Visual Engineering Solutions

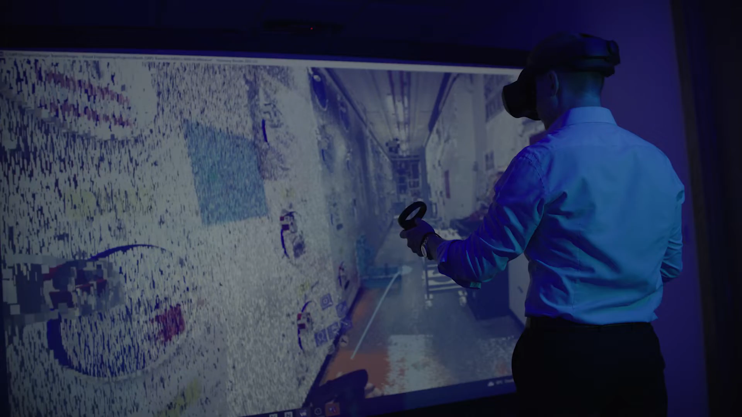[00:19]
so when we want our engineers to view the virtual reality world and view their models in a real one-to-one environment. Traditionally we have 2D flat drawings and then 3D models.